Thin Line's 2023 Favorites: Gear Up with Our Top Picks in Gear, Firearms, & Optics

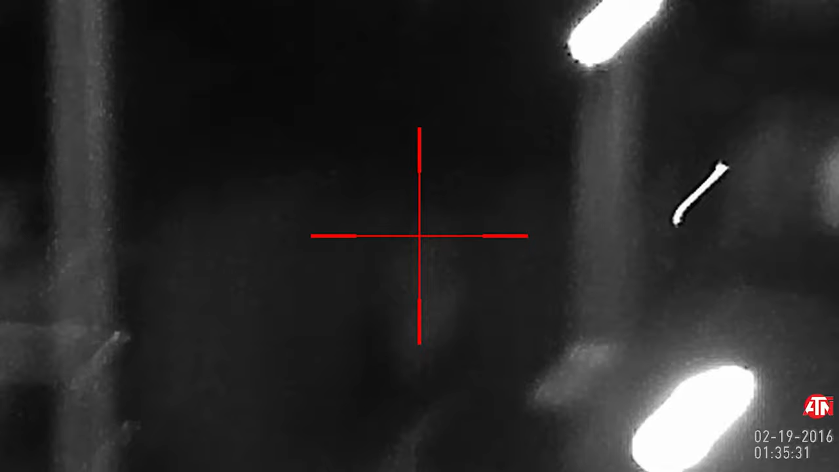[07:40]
Look at this zoom. This is what you want in a good hunt.